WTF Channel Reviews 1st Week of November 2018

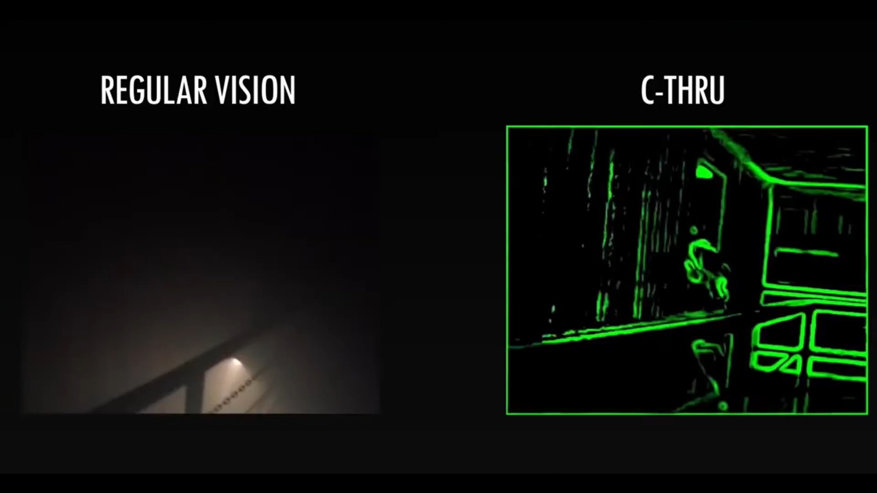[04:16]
The see-through technology, it's pretty amazing just how it gives you depth in a room, shows all the edges.